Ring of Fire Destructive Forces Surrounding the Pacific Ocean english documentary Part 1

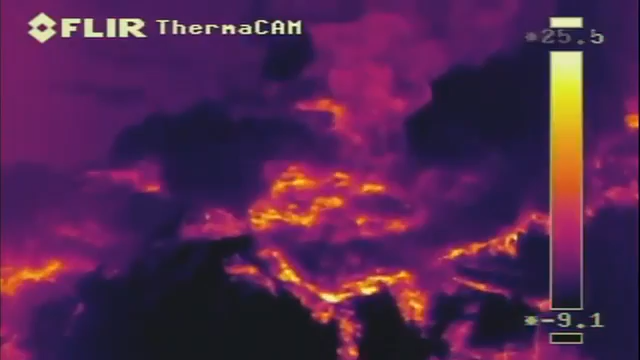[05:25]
They showed this sticky lava building up layer upon layer.
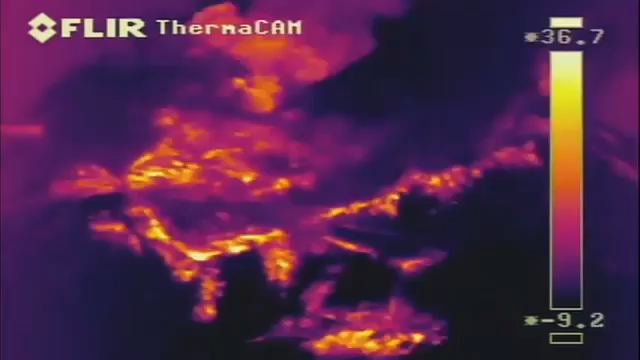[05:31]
But the thickness of this lava also makes these volcanoes lethal.